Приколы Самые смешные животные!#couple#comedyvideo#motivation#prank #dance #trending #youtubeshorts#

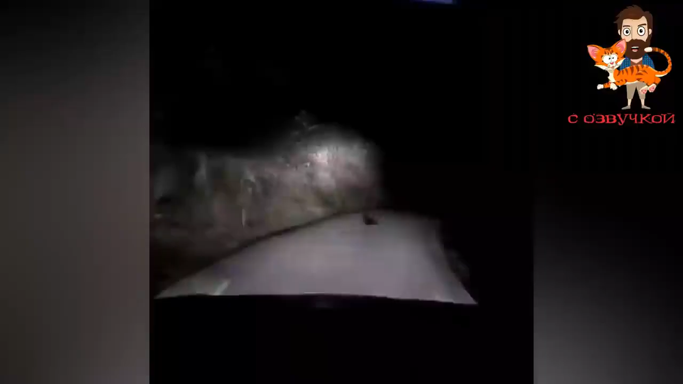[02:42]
Ой, посмотрите, какое милое животное на дороге! Сдрысни с дороги, я сказала!